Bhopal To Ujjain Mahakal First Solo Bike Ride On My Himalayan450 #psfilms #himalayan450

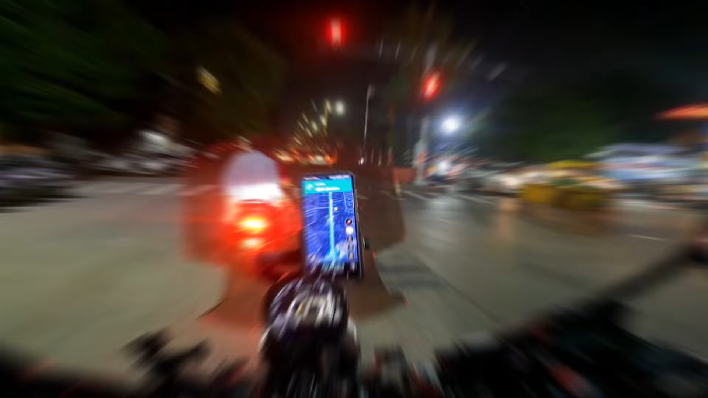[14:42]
तो गाइस महाकाल की नगरी को हम कर रहे हैं अलविदा और हम जा रहे हैं अब बैक टू भोपाल।
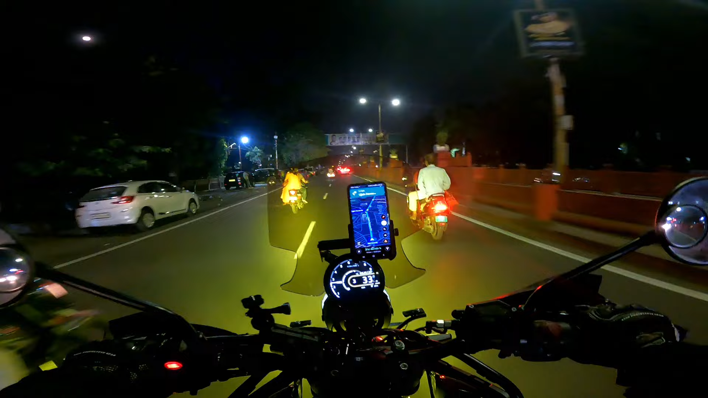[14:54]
सो गाइस आज रात का सफ़र है, हमने मैप लगा दिया अपनी बाइक पे और हमारा पूरा लोड हो गया सामान हमारे टॉप बॉक्स में,
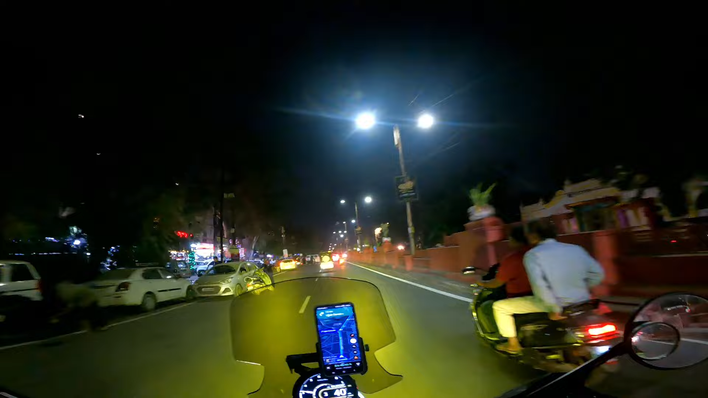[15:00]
जिसकी हमें कोई टेंशन ही नहीं है, अब फ्री होके बाइक चलाएंगे जिससे कि हमारे पीठ पे कोई लोड ना आए, बढ़िया। सो गाइस देख रहा हूँ बाइक पे नींद भी नहीं आएगी और अच्छे विचार भी आएंगे, तो हम अभी सुन रहे हैं प्रेमानंद महाराज जी की वाणी,